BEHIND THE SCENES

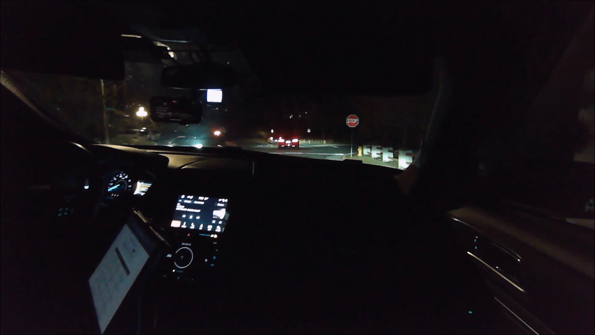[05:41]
Oh, now you can see some red and blues up there. Let me zoom in. I don't know why they just all of a sudden decided to turn the lights on. But we're in Nellie Gale, here in South Orange County. Unknown what the call is. Sheriff's Department hasn't put anything out yet on their bloggers or crime call page. We got Duke above us circling around. There was a bunch more units that have already taken off. We'd have one unit head back up into Nellie Gale, so they may be looking for somebody.